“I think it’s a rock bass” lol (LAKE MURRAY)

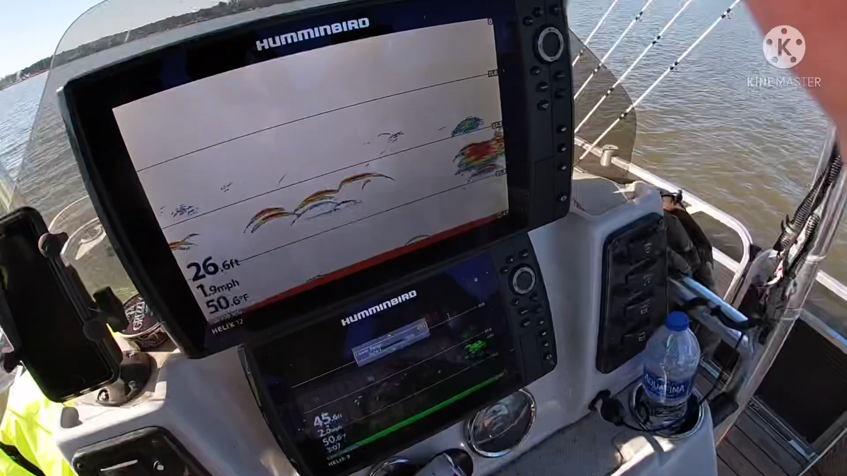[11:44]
look at there this one's going off next to me all right there's fish all under the boot